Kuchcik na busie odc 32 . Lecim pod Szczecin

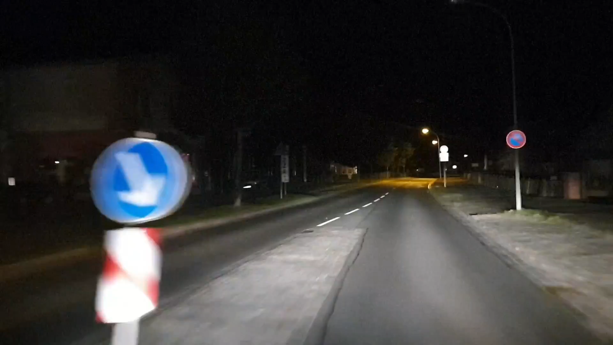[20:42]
Przynajmniej jeszcze żule w parku siedzą, kurde, wleją wina. Tu? Kogo nie ma? O, widzicie? Jezowa. Ty, on w kościół chyba też był bezdomny.
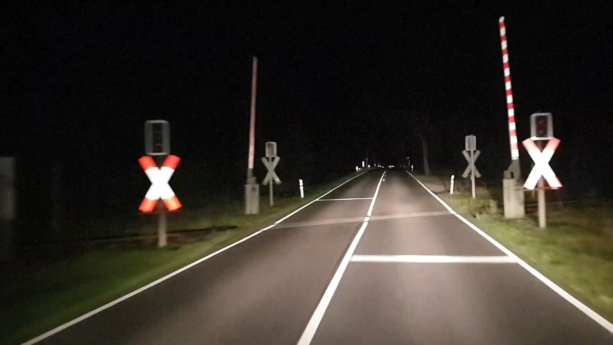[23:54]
Zapierdzielać tutaj. Czy są w miarę zrobione. U nas w kraju już też kurde coraz lepsze te drogi. Ale czasami kurde jak się trafi na dziurę, to pożar się może. Przejazd kolejowy nierówny się trafi, to stary już zawieszenie porywać.
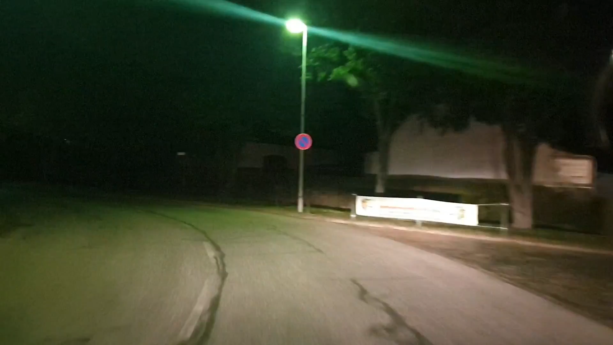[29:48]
jest firma chyba, to nie jest żadna osoba prywatna, bo tu widzę jakieś blokowiska. Tylko po blokach nie musiał latać za chwilę z paczką.